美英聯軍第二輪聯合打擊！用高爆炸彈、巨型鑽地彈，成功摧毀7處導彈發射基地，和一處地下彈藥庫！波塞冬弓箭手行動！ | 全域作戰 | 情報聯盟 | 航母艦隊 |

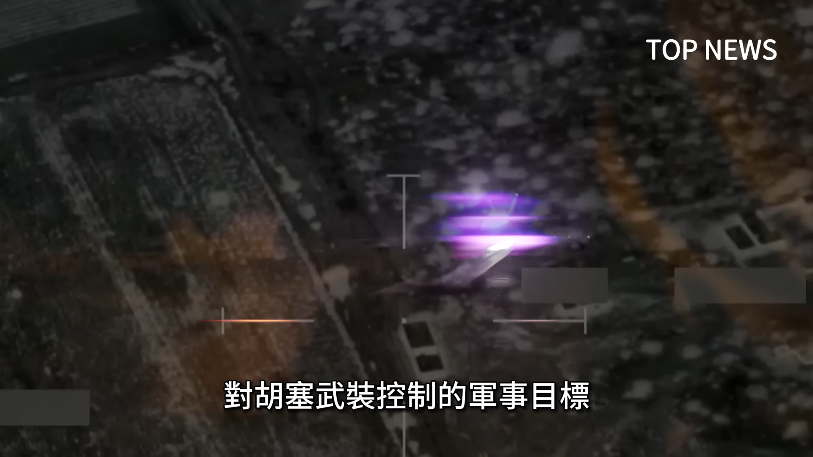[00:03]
第二轮联合打击来了22日 英美联军的战机对胡塞武装控制的军事目标进行了大规模空袭行动
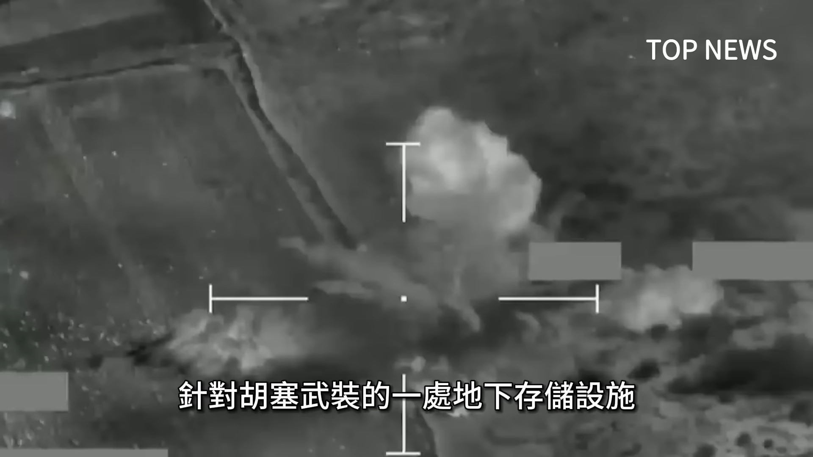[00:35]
和七处关联导弹发射和监视功能的设施进行了大规模的军事打击打
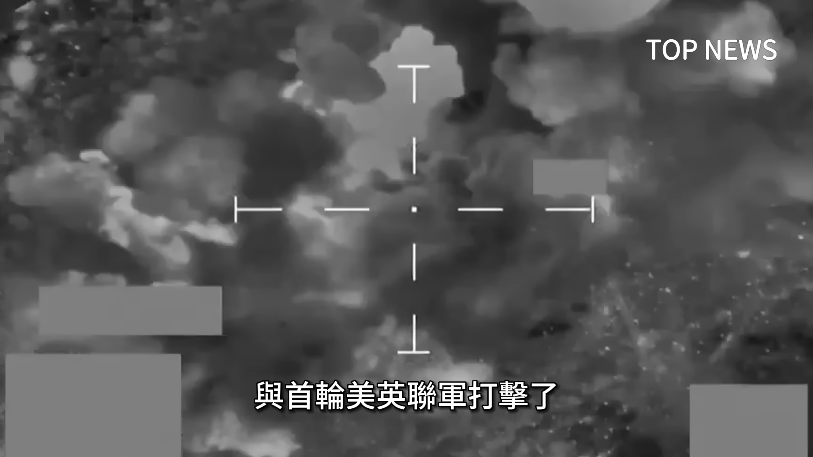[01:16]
与首轮英美联军打击了也门境内近30个地点的60个目标相比这
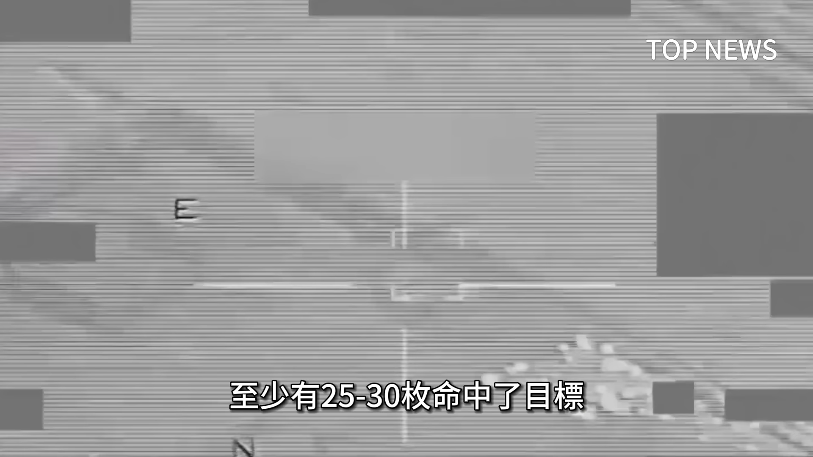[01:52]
枚命中了目标
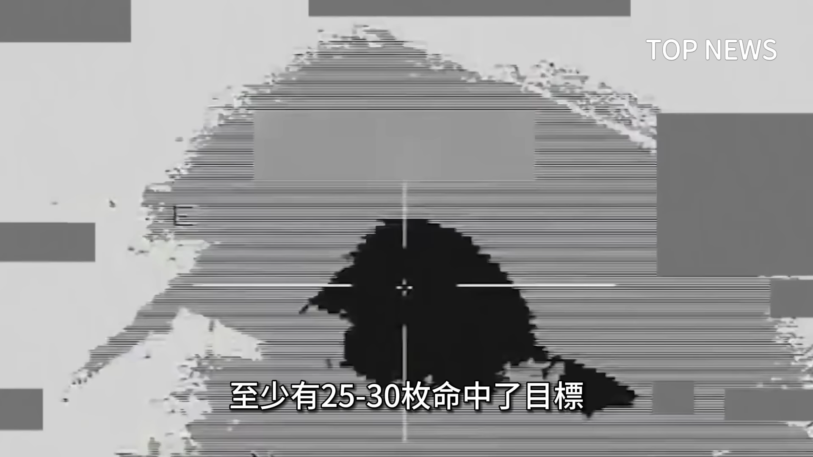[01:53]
袭击
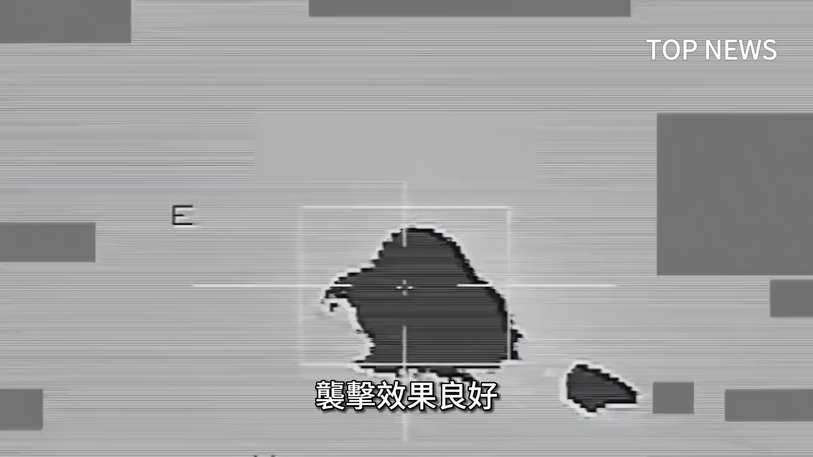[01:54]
效果
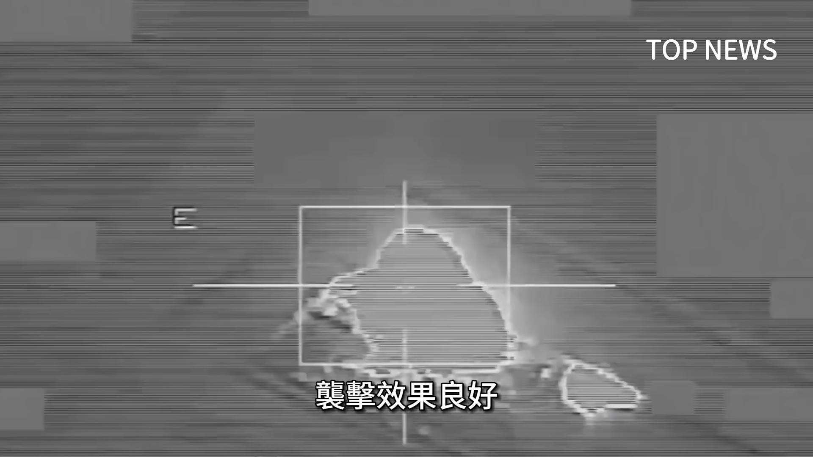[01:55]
良好且首次摧毁了胡塞武装引
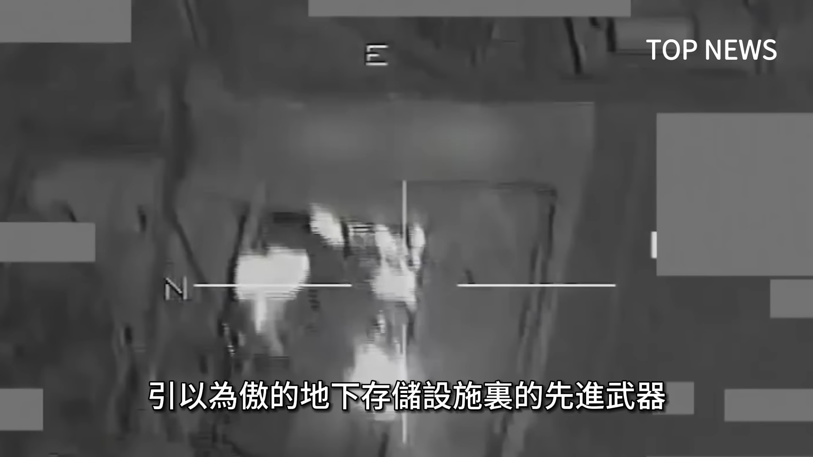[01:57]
以为傲的地下存储设施里的先进武器英国国防部也证实英
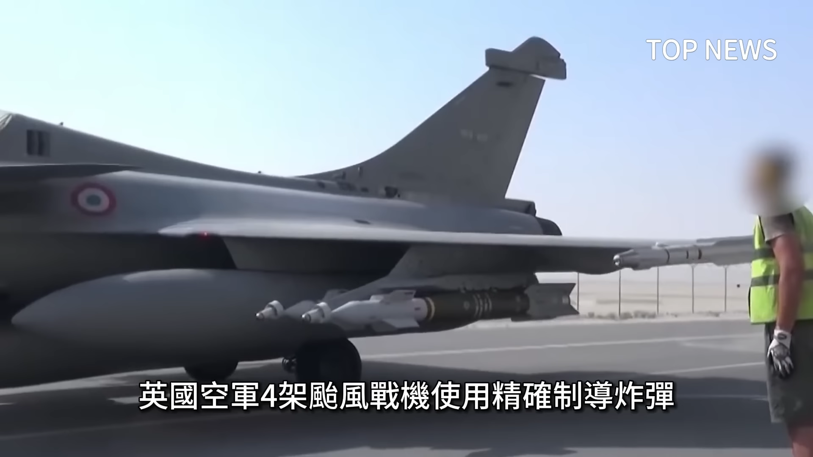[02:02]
国空军自家台风战机使用精确制导炸弹
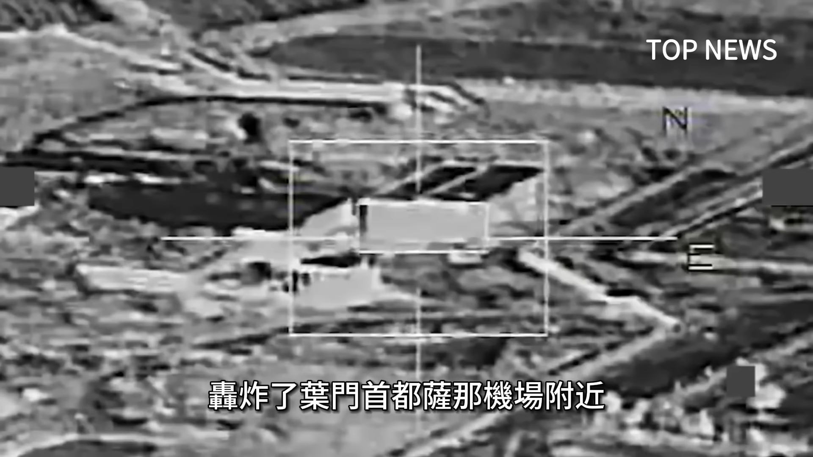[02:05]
轰炸了野门首都萨
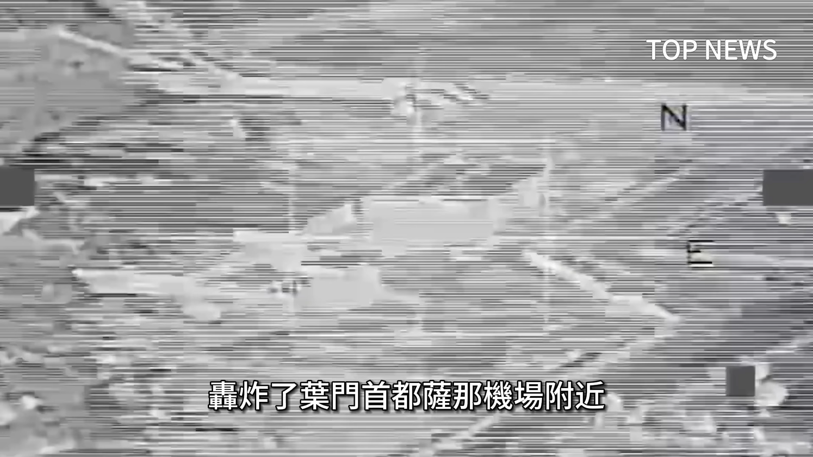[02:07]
纳机场附近两
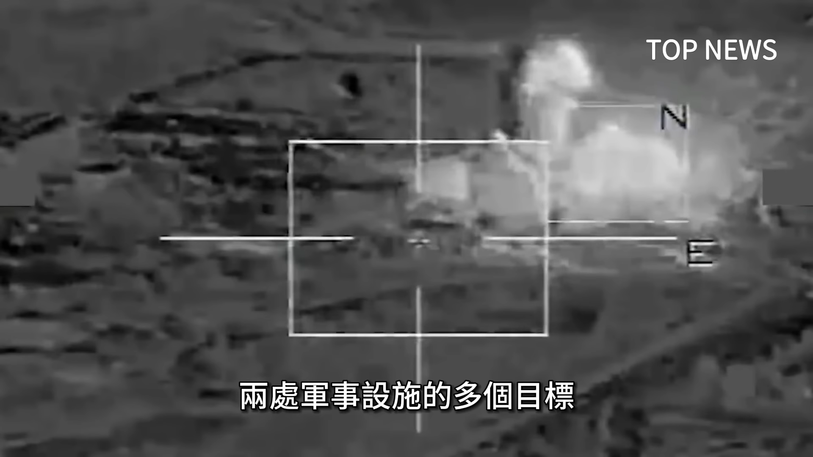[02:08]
处军事设施的多个目标再
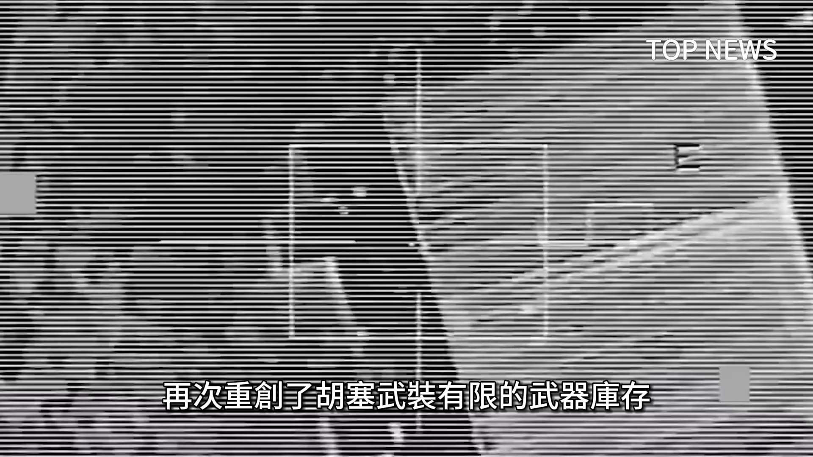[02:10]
次重创了胡塞武装有限的武器库存那此次行动中英美联军动用了何种武器摧毁了胡塞武装地下设施的呢